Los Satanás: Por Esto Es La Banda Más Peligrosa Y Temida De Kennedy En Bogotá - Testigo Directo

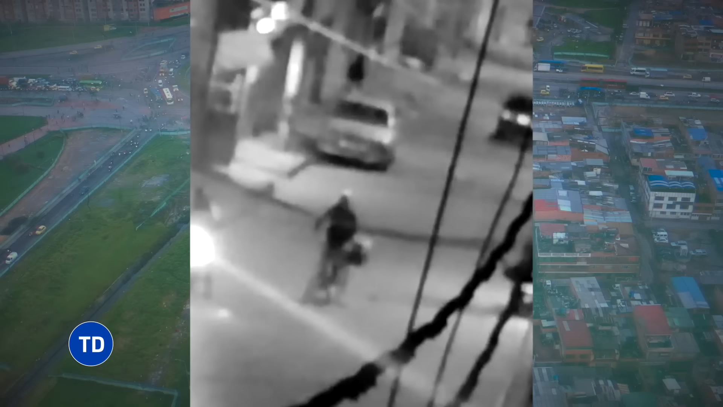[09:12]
Sus alcances no tenían límite, incluso se atrevían a incinerar las viviendas de las víctimas, como podemos observar en este video,